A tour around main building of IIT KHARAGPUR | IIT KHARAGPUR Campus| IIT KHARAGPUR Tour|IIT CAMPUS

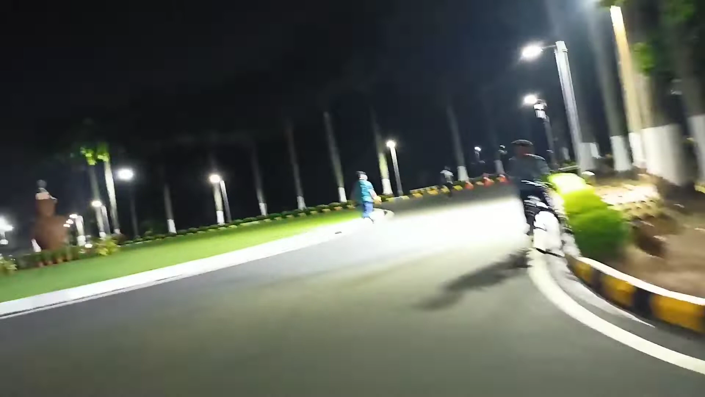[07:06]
This is our main building. Oh, this is our main building.